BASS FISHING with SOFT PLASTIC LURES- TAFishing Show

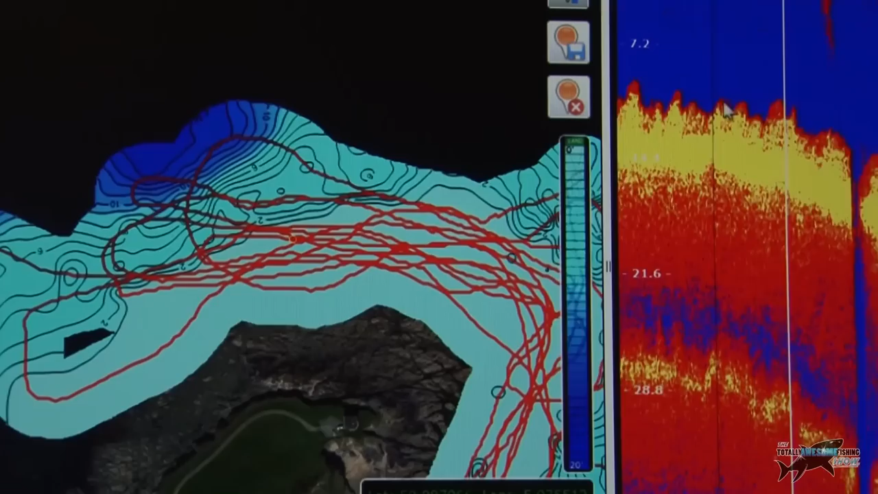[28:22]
5 I'm nearly 3 feet of water there I'm almost suicidal there this is turbulence as well as weed going through where the current's running and then back down here look at all this this would undoubtedly be weed I would say down there but we've never found anything that way and I think because the weed is there the bass aren't there I think if I put a stop on that for a second that the bass when we get takes are somewhere
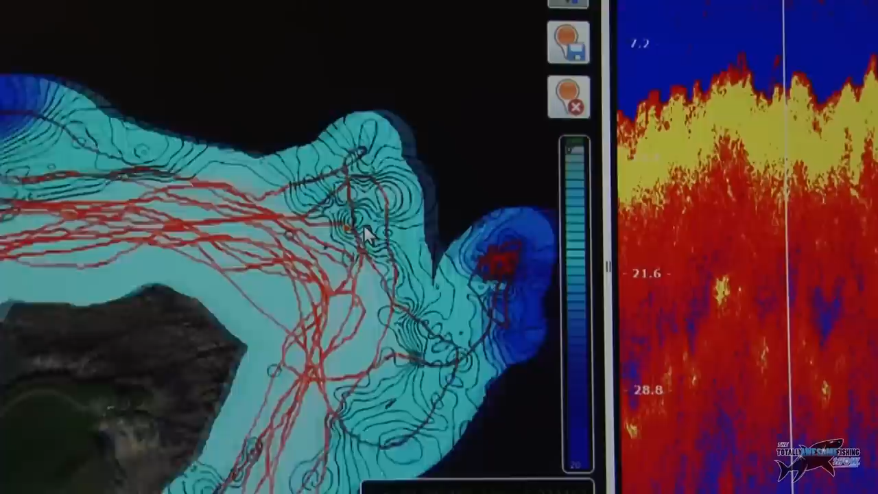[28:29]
like there now this is much harder contour I'm going to run it again that's fish by the way there harder contour look at it drops off that could be weed that could be fish but much harder contour up and down here on the right I'm looking so you can see less weed growth much much harder rock big drop there big pinnacles there's some good area for fish here there's
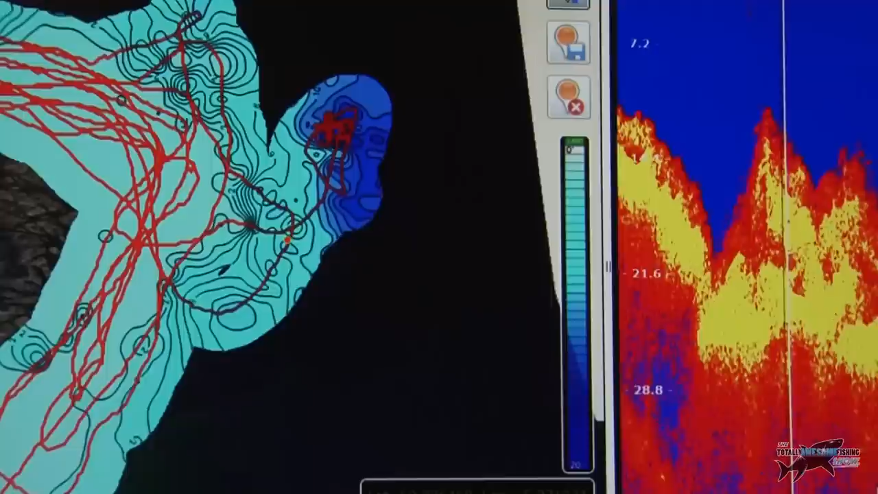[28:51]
some fish bang I've stopped it 1, 2, 3, 4 there's markings there they might be fish they might not
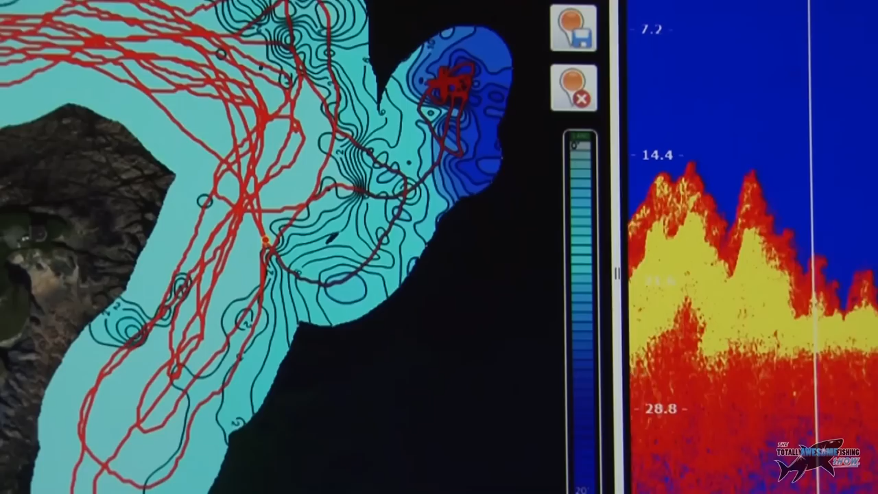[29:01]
I'm going to pull that screen up for you just so you can see those longs and lats just in here so as the boat's running up and down there that's how it obviously you can pick up your numbers so I'll just stop there a second I'm going to put the cursor just here
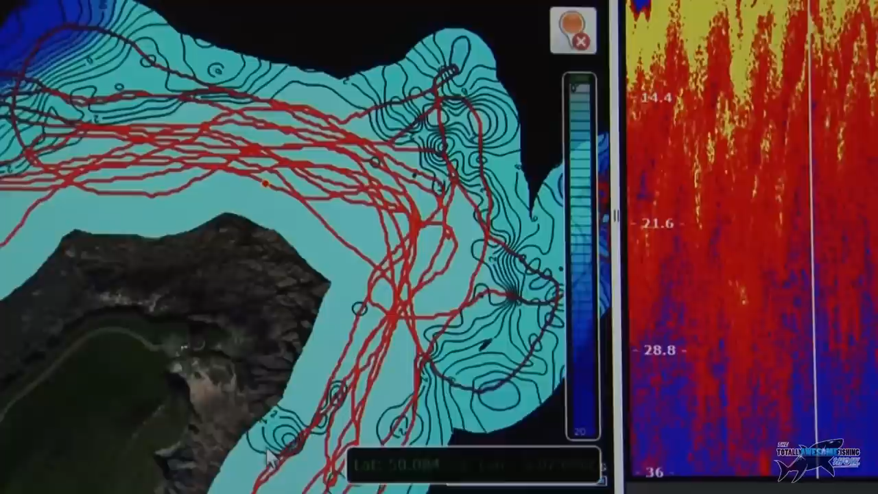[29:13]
come on get on there there he is he jumps there that's a good place I've got the bass on the ebb tide and pull the lures right the way down here my boat will be somewhere about here when I make the turn but my lures might be 60 to 80 yards back and that's where I used to get a lot of bass and indeed all the way up across this contour here so if I just tweak that up here give it a run you can see although it's very very shallow
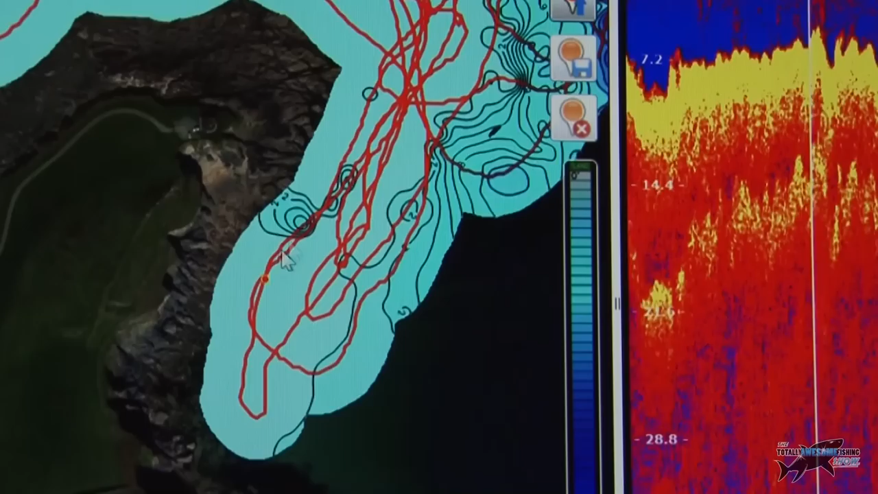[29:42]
here there's definitely there's weed there's sand there's different type of contour it's up and down this one here is probably weed that I'm guessing is weed on the top that's just from
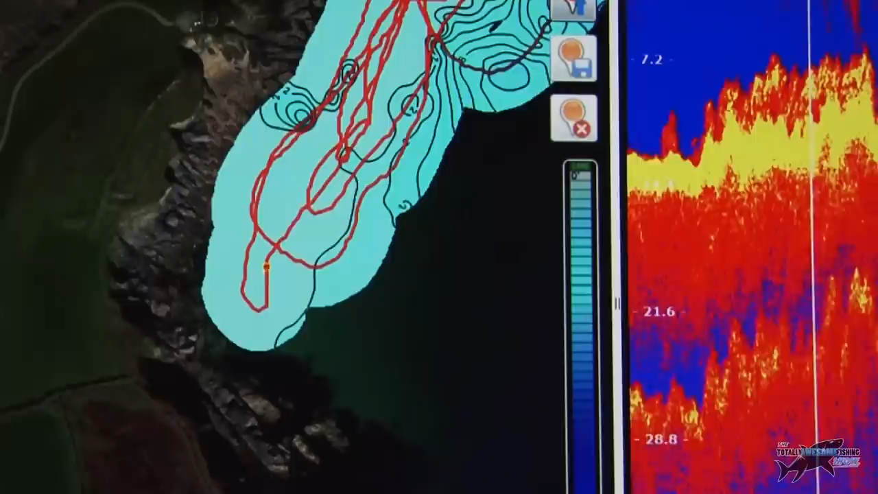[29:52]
experience but if I just go stop and I pop it up here on that track there and I run that one
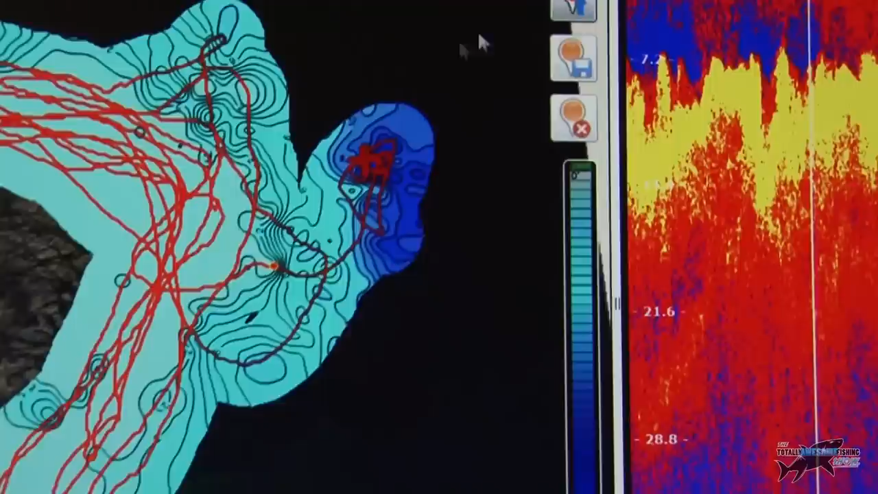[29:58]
this is a much harder to find area and if I even go over here
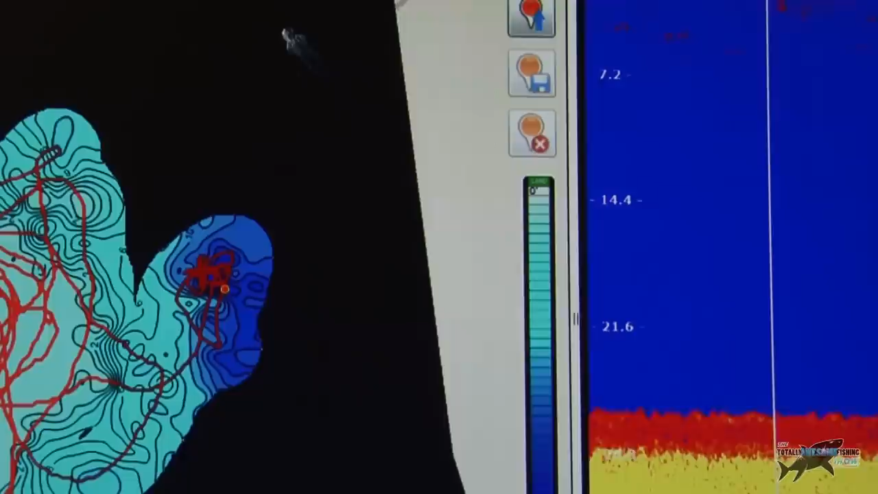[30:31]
these fish arches are bass on the surface and on a leptide with the tide coming this way if I pull my lures all around this area I can pick some of these fish off now some will be rubbish some will not be fish but look at there's a lot of activity in the top 7.2 let's say the first
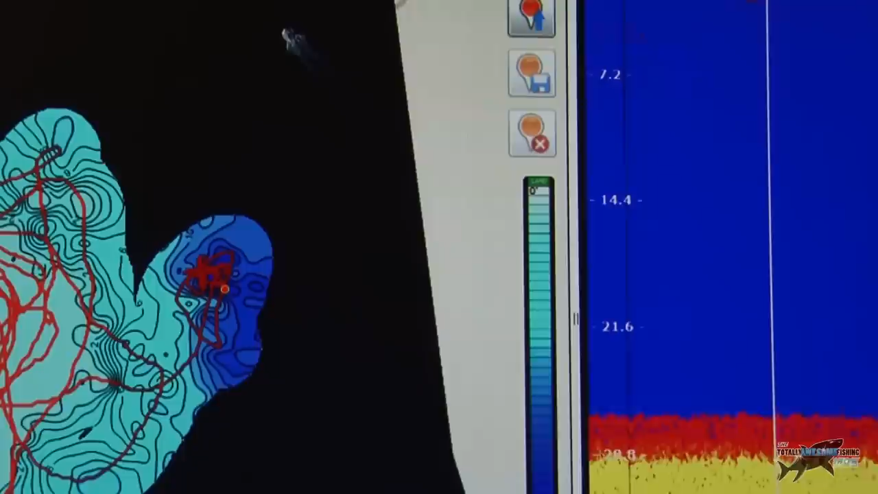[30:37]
7 feet of water and that's why I believe I catch on a regular sand or fished on the surface